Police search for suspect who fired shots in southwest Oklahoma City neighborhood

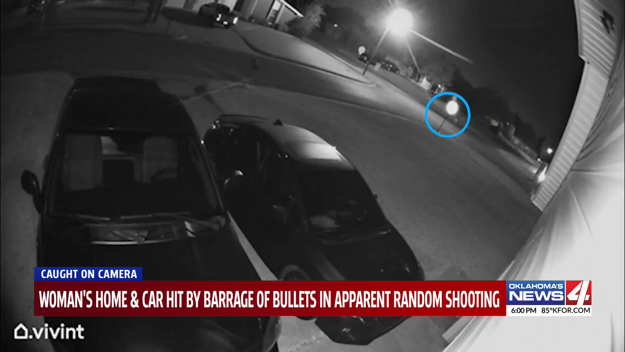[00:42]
Before they ran off, the shooter was caught on camera. You can see them jog toward the street in a hoodie and then.